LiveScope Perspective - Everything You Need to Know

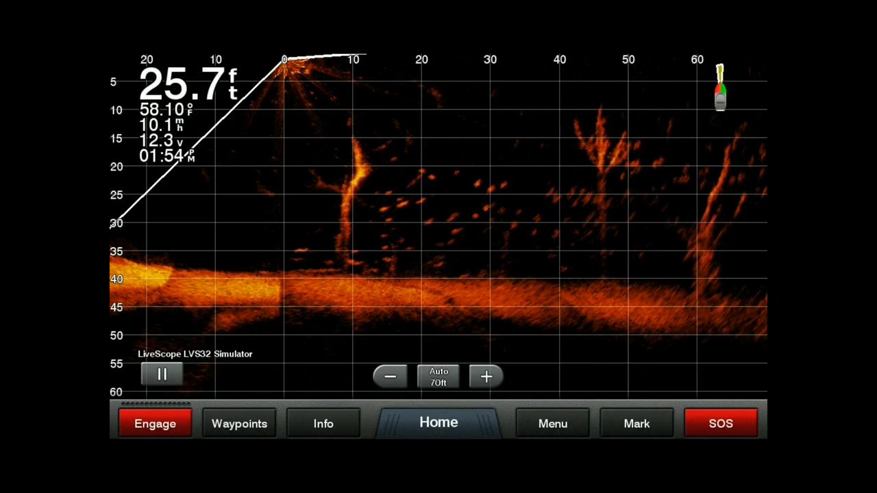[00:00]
On screen: depth 25.7 ft, water 58.10°F, speed 10.1 mph
Hey guys thanks for checking out this video on Garmin's LiveScope perspective mode. I did a video a few years ago when the LiveScope first came out called LiveScope everything you need to know so hopefully
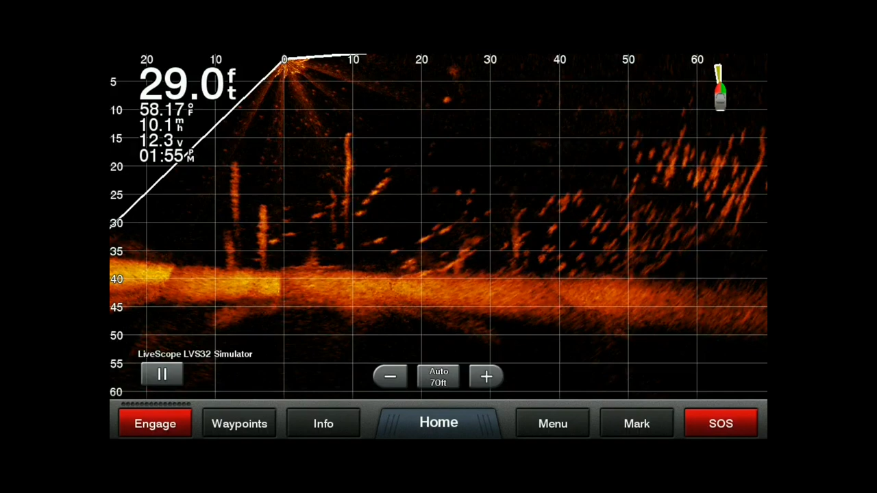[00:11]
On screen: depth 29.0 ft, water 58.17°F
you've seen that if you haven't take a look it'll be linked in the description below. Right now we're looking at the live view forward well Garmin has stepped it up yet again and given us another view called LiveScope perspective
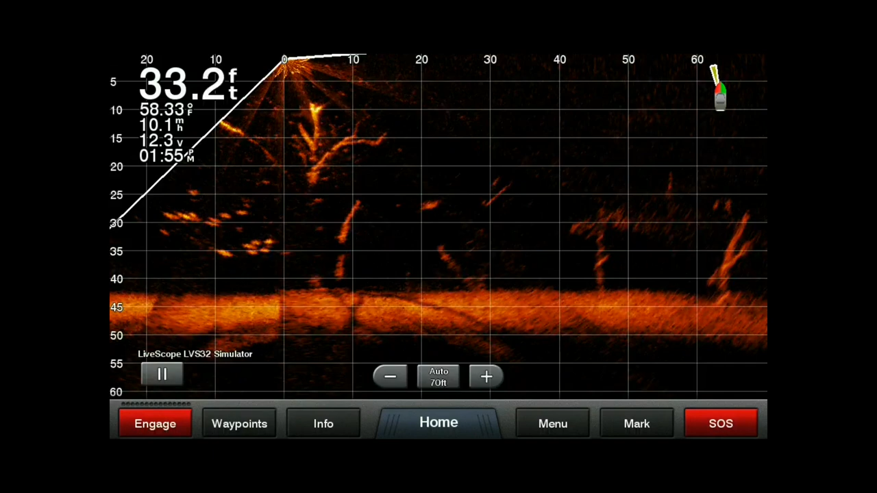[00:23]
On screen: depth 33.2 ft, water 58.33°F
which is probably why you're watching this video to find out more on it. So we're going to do that we're going to get into that first I want to just kind of do a little bit of background on what the perspective mode is so just take a look at this quick.
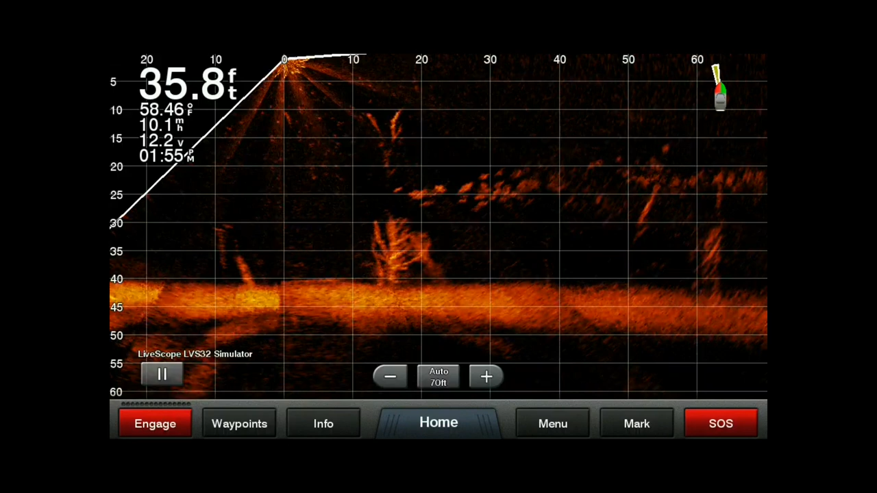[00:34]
On screen: depth 35.8 ft
The LiveScope perspective mount basically adds a pivot point to the transducer to allow
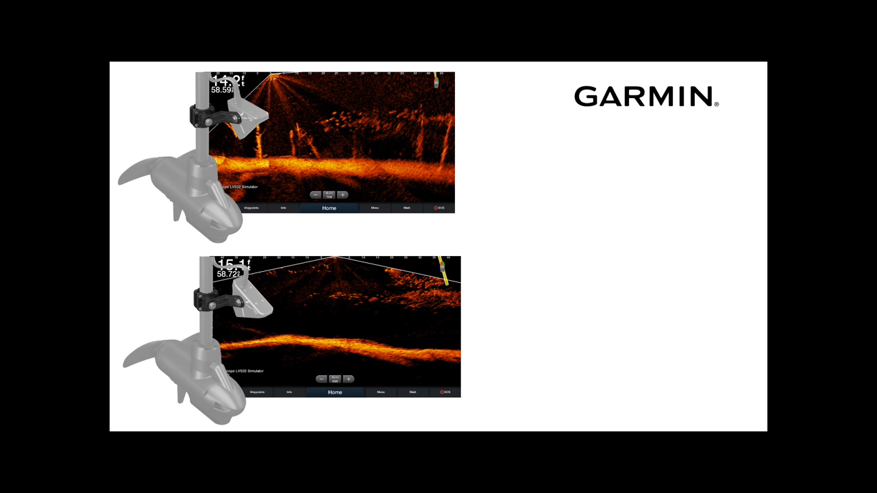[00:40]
you to use it vertically in the forward and down view but now also horizontally in the perspective view.
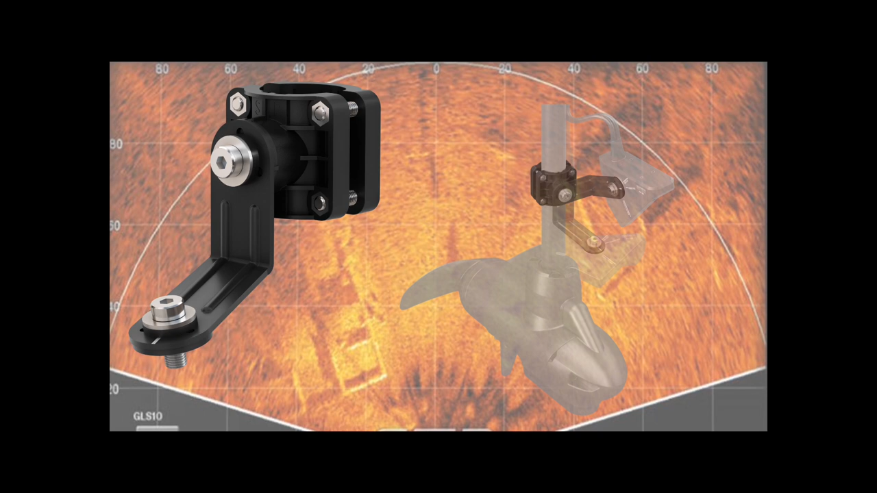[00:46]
This new mount rotates the transducer 90 degrees and gives you 150 degrees of coverage around the boat. You'll have this new perspective mode on the bottom right there.
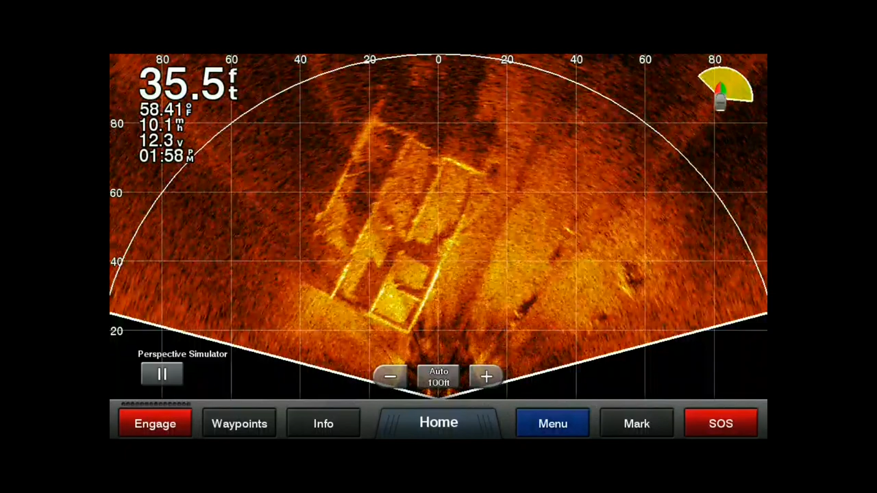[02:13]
On screen: depth 35.5 ft, water 58.41°F
So if there were fish swimming around you'd see them moving. You may even pick up your lure with this. Haven't really seen anything on that yet. Hopefully it will. So let's get into the settings on this. We're going to get into the menu here and I'm just going to go through them setting by setting. So gain we have just like in live scope we have our three autos.
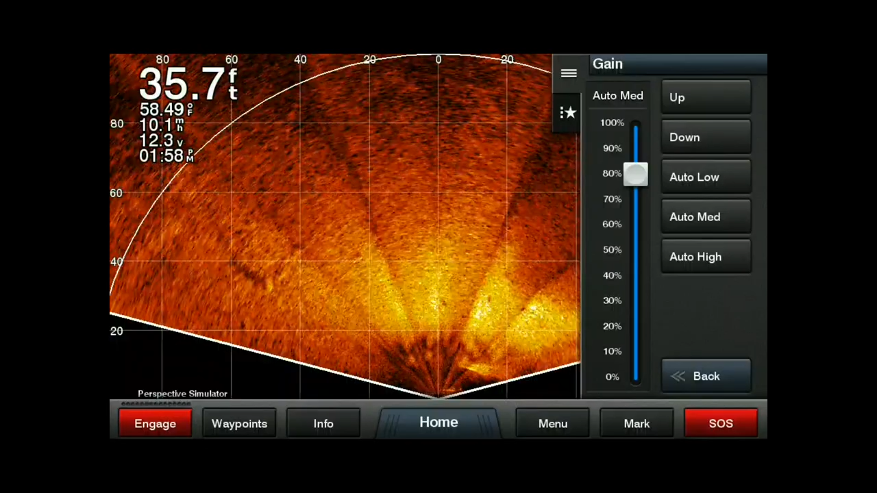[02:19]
On screen: depth 35.7 ft, water 58.49°F
So low, medium, and then high. And then we can also manually adjust it however we choose. I'm always a fan of using manual mode. It definitely does increase the amount you have to play with the unit but I think you do get a better image. Just for the sake of the video just to keep everything consistent so we don't have to mess around with it too much. I'm going to leave it in auto. Now our range is the next thing we have. Again we have an auto mode which is how it defaults and then you
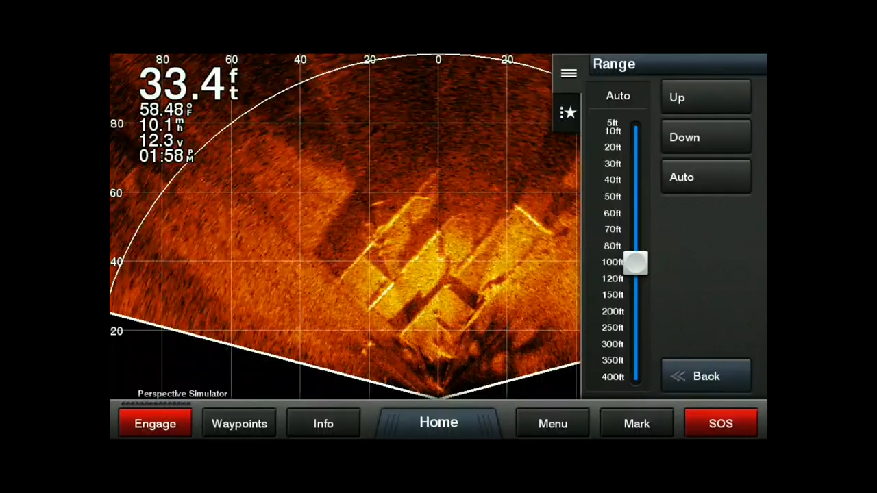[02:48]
On screen: depth 33.4 ft, water 58.48°F
can increase or decrease that in the menu here. I'm going to put that back to auto.
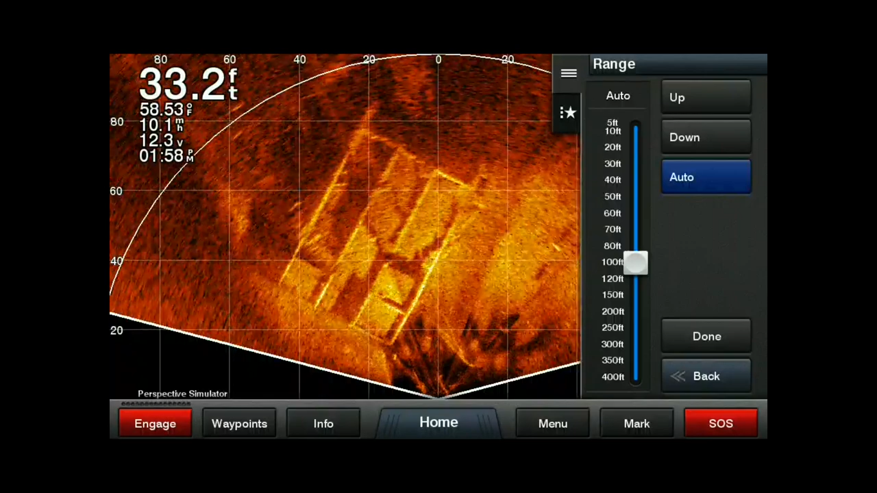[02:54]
On screen: depth 33.2 ft, water 58.53°F
Also on your screen here you can increase or decrease that.
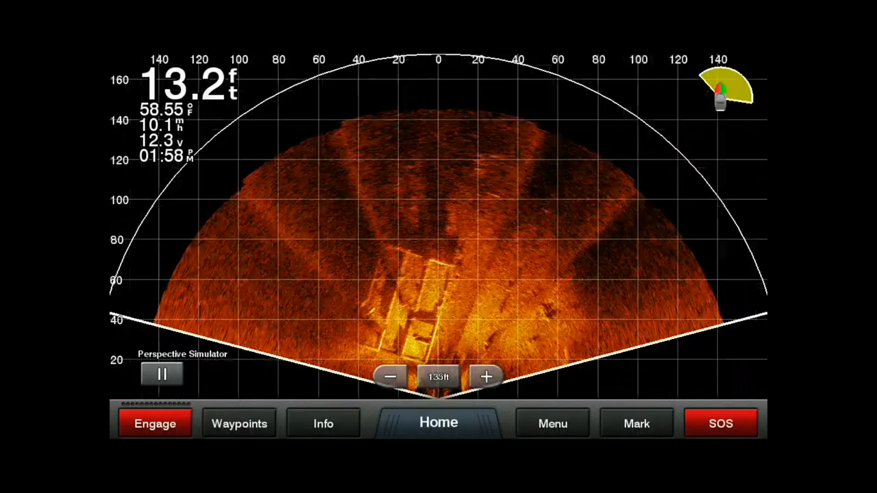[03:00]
On screen: depth 13.2 ft, water 58.55°F
Now if we go all the way out here you can see basically that line about middle of the screen horizontally at 80 feet. That's really where the the maximum amount of detail is.
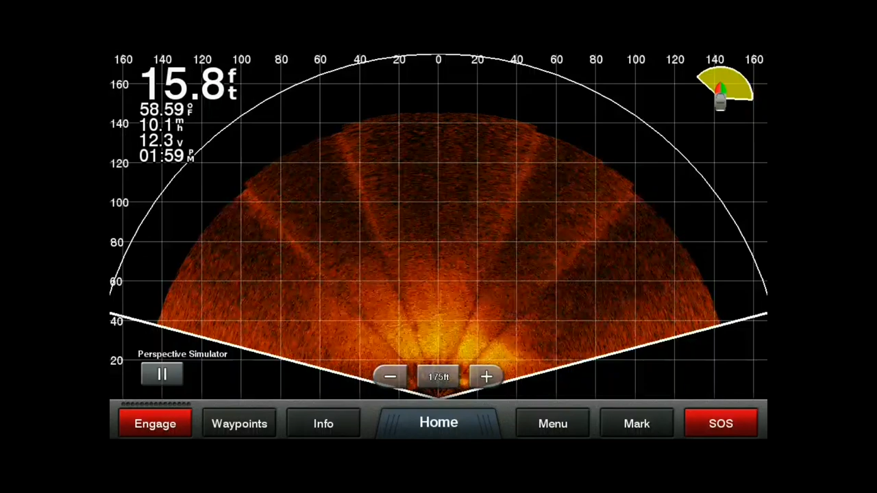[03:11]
On screen: depth 15.8 ft, water 58.59°F
We're not getting too much beyond that so I think you're kind of going to be limited to about 80 100 feet with this in really high detail.
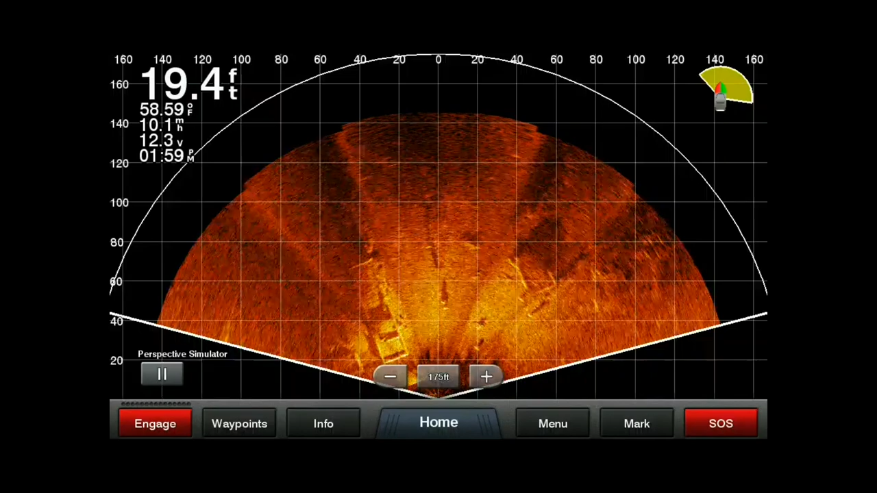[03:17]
On screen: depth 19.4 ft, water 58.59°F
So I've kind of zoomed in now to about 90 feet or I guess
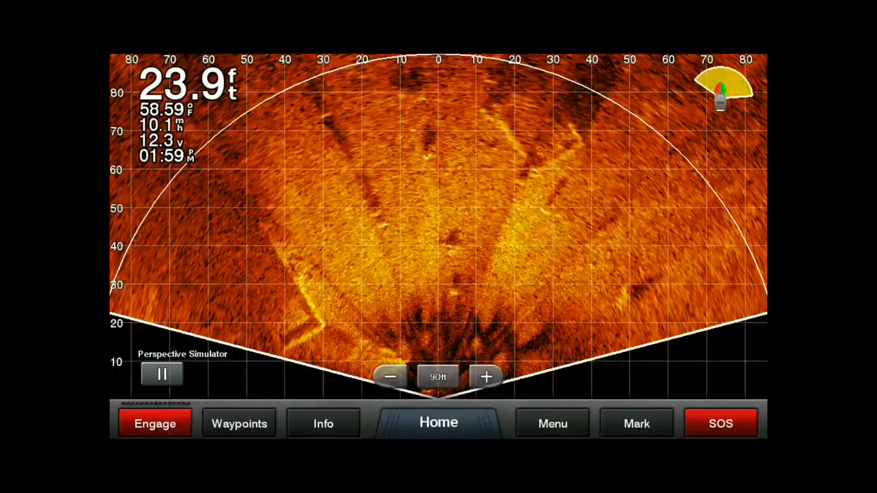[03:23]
On screen: depth 23.9 ft
changed my range to about 90 feet there and that's primarily where all the detail is going to be.
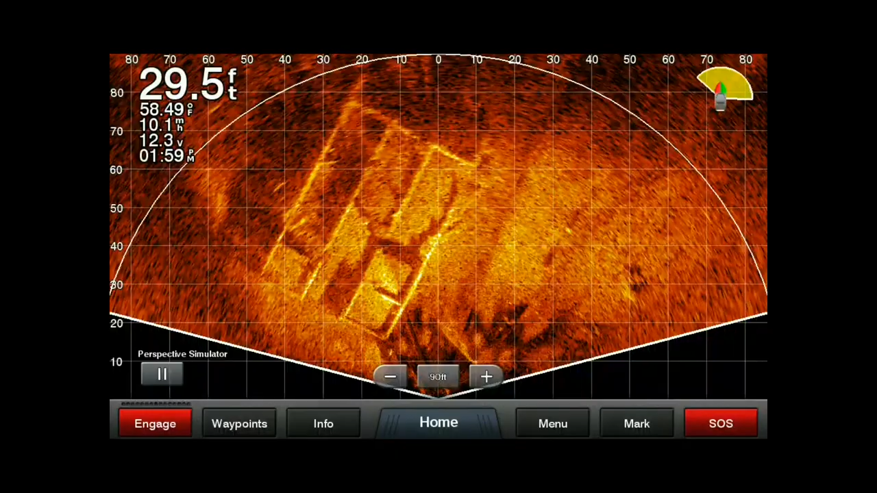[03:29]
On screen: depth 29.5 ft, water 58.49°F
So you know if you wanted to see that foundation in a little bit more detail you can zoom right in on it.
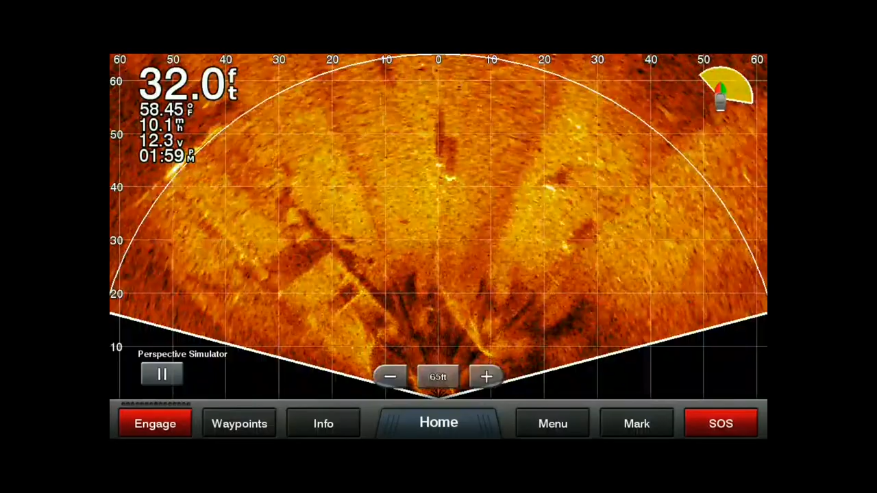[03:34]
On screen: depth 32.0 ft, water 58.45°F, speed 10.1 mph
Now I'm going to go back to the auto and show you another feature a similar type feature as your zoom.
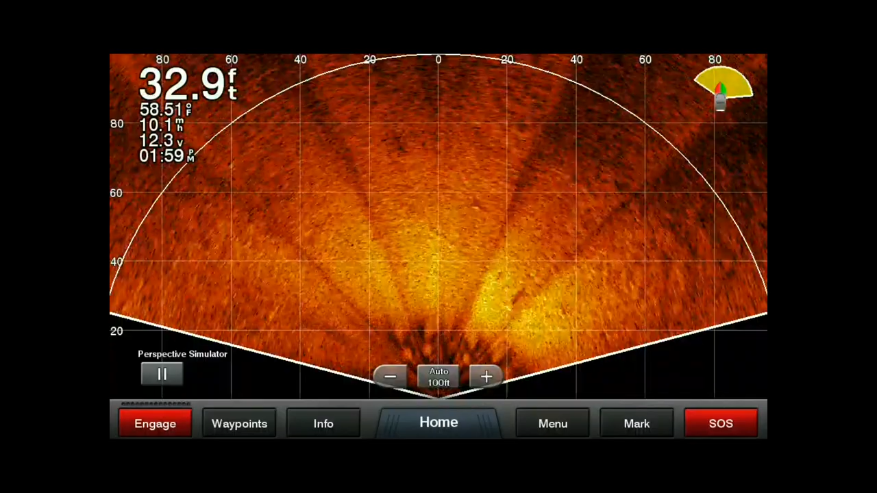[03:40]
On screen: depth 32.9 ft, water 58.51°F
Pinch the screen and do your pinch zoom and I know this isn't the the